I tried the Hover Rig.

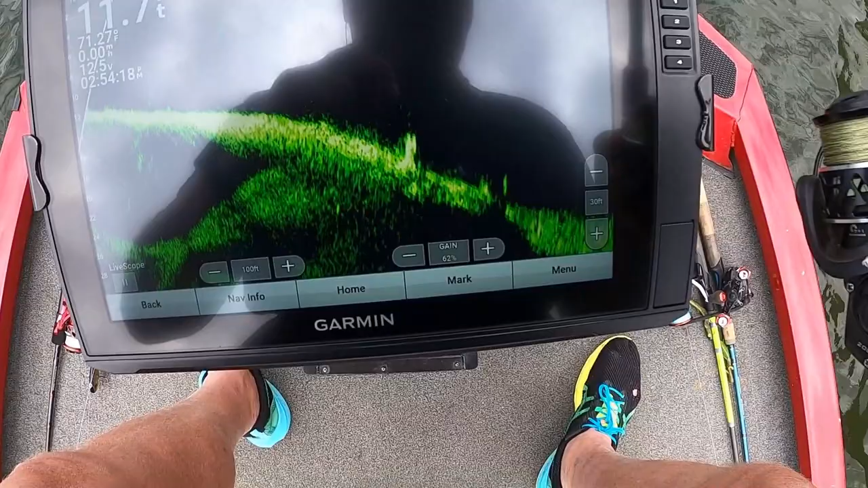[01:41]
Actually, I got a bass hanging out back behind it, but I'm gonna throw just out in front. It's about 60 foot out, and I'm gonna throw out in front of this. I think it's a brush, maybe a stump,
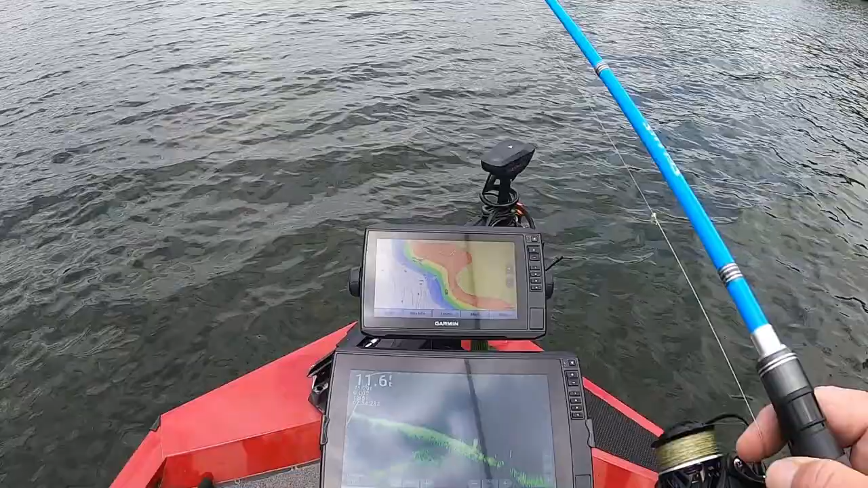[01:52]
but anyway, you can see I got two or three fish hanging out behind it, and I'm out 60 feet, so that may not make it. I don't think I'm short.